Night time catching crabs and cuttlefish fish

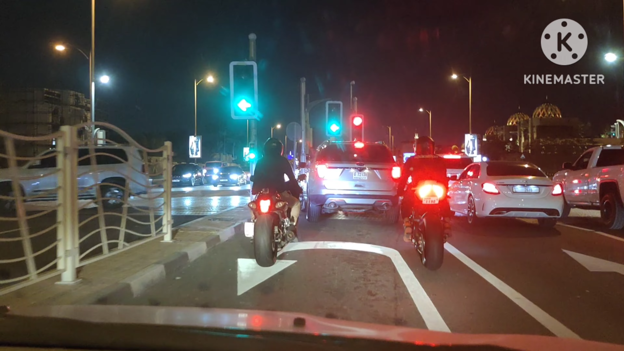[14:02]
Ano yung pati ba yun sa madam? Ano? Arabic? Guys, ina-escorta tayo ng ano, big bike.
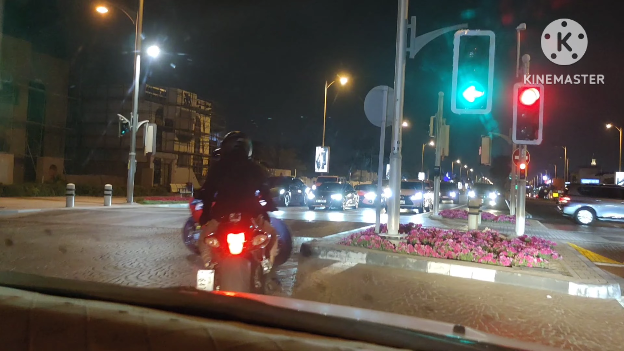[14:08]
Ayan na. Si tropa namin yan, tropa namin yan, kakusa. Tropa namin yan guys, ina-escorta tayo.
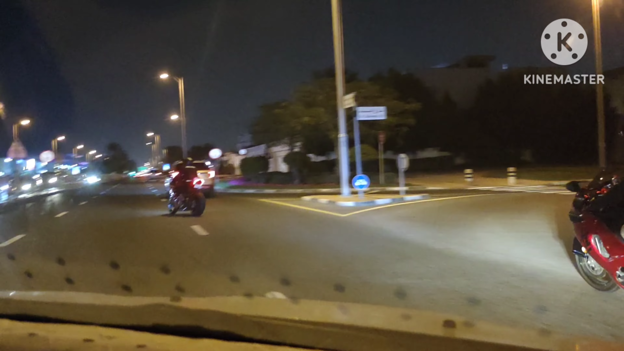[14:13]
Iniwanan na tayo. Why like this? Inaspasa na. Ano tayo yan? Abulin niya ni madam. Abulin niya madam, mapain tayo dyan madam. Iyak tayo, iyak tawa tayo dyan. Ayan na, ina-escorta tayo yan guys. Tropa namin yan, oh. Tropa namin yan. Ayun, oh. Ini-escortan kami yan, guys. Abdul yan, Abdul. Oh, si Abdul Katol. Ayun na, guys. Ayun na. Sa likod, oh. Ayun na. Ayun na.
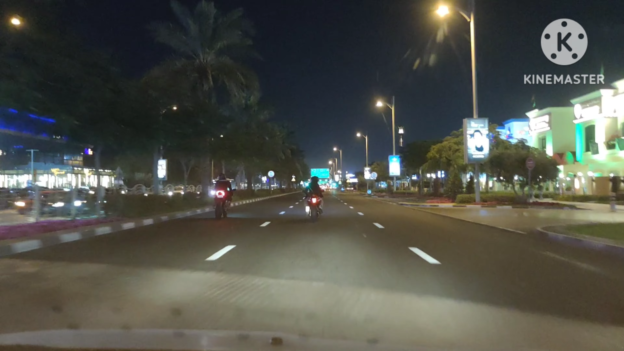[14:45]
Sa yan, di ba? Ayun na. Kaliwa. Ayun, oh. Tropa namin yan, guys. Ayun na. Ikot lang yan, guys. Mga snipe yan.
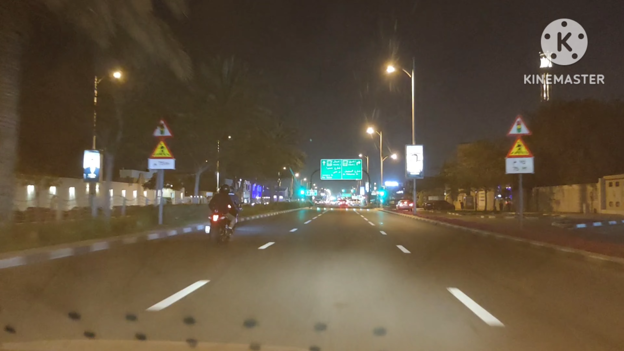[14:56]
Bila si Elmer, nabidyan ka na din. Ang gabi dyan. Mag-GoPro, dalawa yung GoPro niya.
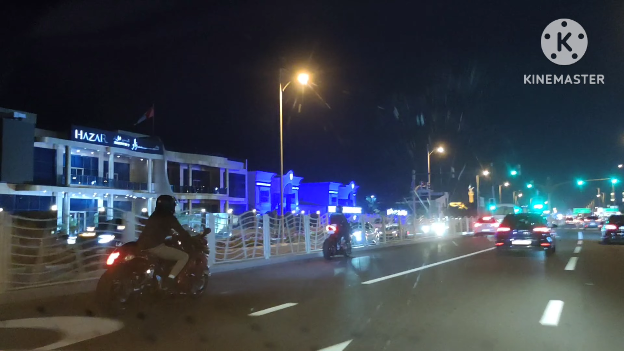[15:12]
Dalawa yung GoPro. Saan? Ha? Doon. Sa unahan niya. Yung GoPro niya sa mukha rin yan, nakatutok no? Oh, sa helmet, sa dulo, sa ganito, sa may chin. Ayan guys, oh. Pakalat-kalat na naman si Batman dito sa kalsada. Pakalat si Batman. Guys, ayan o. Oh. Sinos. Naka-day off si Batman. Day off sa kayo, nag-stroll. Sinosanda namin si ano, Batman. Ayan o, oh, ng Batcar niya o. Oh. Ayan o, oh, Batcar.
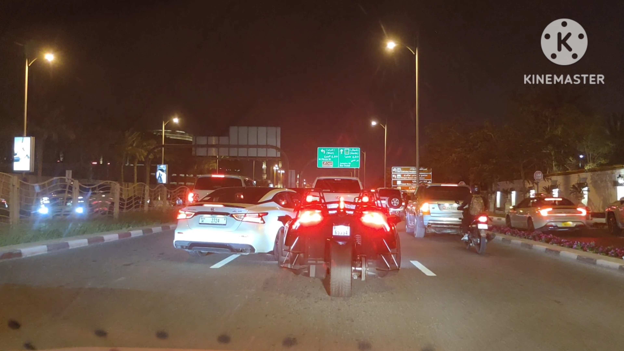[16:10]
Oh, oh, oh, talaga to. Ah, hindi na pa to. Oh, didikit si Batcar. Oh. Ayan, oh, no? Sarap na to. Dinikitan na, no? Kanina pa yan. Mabilis kanina. Ayan ang Batcar, guys. Puso yan dito. Hindi mabilang kung ilan. Pero... Alam mo nga rin yan. Fit number.